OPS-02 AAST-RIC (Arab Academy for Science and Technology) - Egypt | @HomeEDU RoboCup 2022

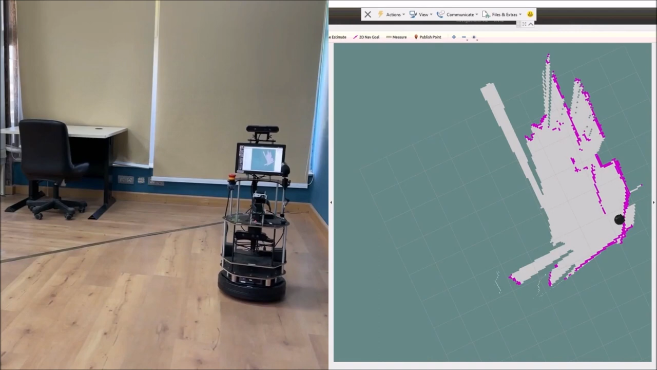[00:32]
Let's first introduce some of the packages we tried. First, we tried the navigation package that autonomously moves around collecting data about the surroundings
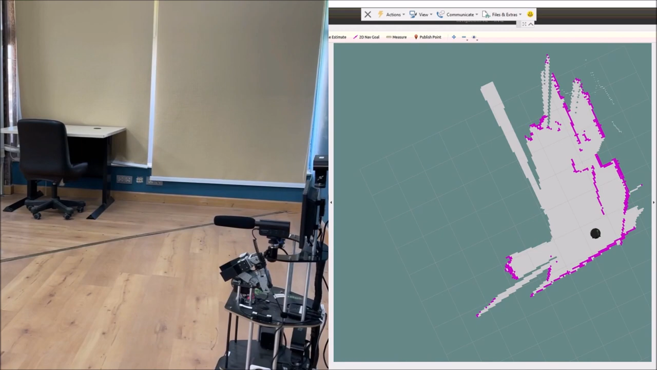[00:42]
using the LiDAR attached to our turtle bot and builds a map accordingly.